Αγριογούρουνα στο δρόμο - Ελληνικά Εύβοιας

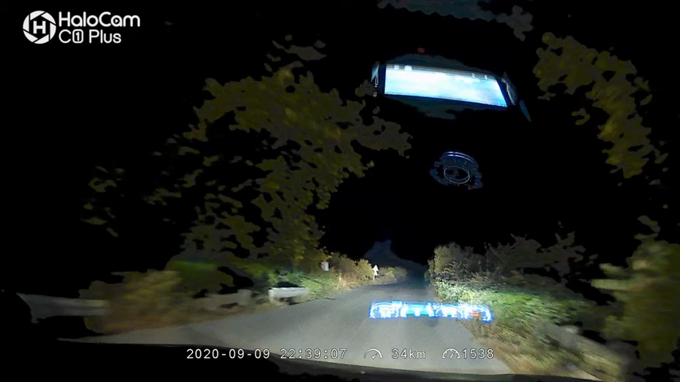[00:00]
κοτσάκια. Τι είναι αυτά, είναι αυτά, είναι γουρούνια. Γουρούνια είναι. Γουρούνια. Γουρουνάκια.